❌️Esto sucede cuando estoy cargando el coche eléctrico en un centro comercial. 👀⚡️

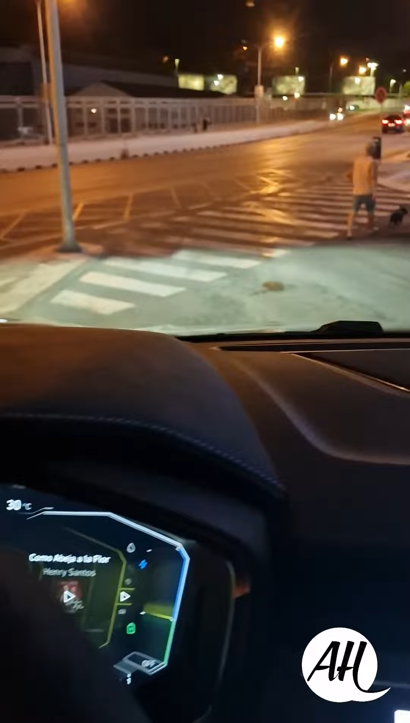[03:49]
Ya estoy saliendo del centro comercial y me ha quitado dos kilómetros. Estoy en 16 kilómetros y tengo que llegar a mi casa, que es mucho más lejos.